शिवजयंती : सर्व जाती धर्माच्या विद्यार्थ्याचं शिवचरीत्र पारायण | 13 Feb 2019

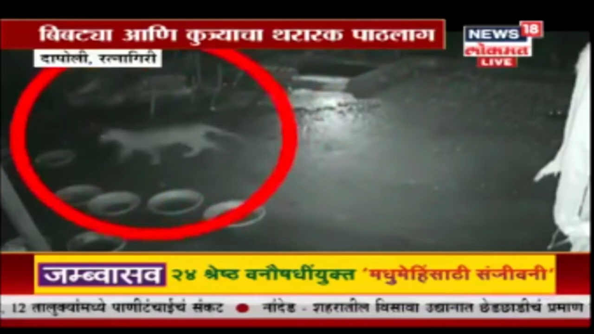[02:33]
डेकर यांचा कुरुषी विकास फार्म हाउस मदल्या सेसी टीवी कैमेरा था थरार कैज जालाई
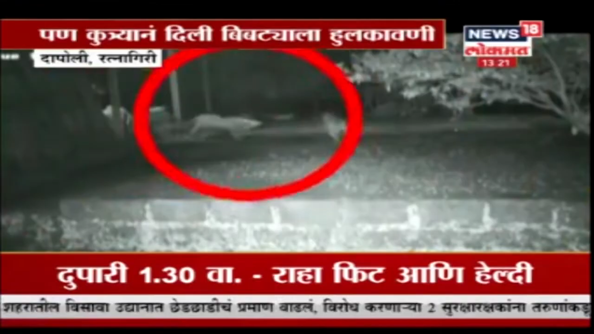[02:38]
या बिप्ट्यान कुत्राला लक्षा करना साथी पास ते सहावला जेवगेते पन कुत्राना तेला
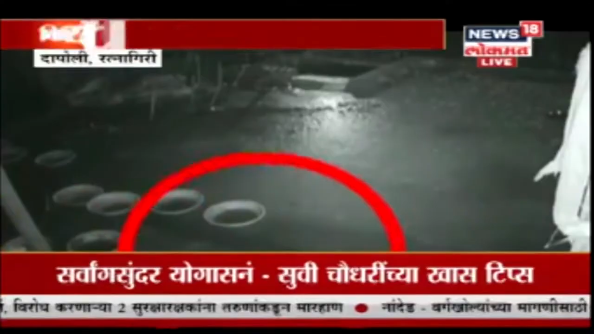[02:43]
अखेर परेंता हुलकावनी दिले अखेर या कुत्राचा नाथ सुडून बिप्ट्या पुन्हा जंगलात परतला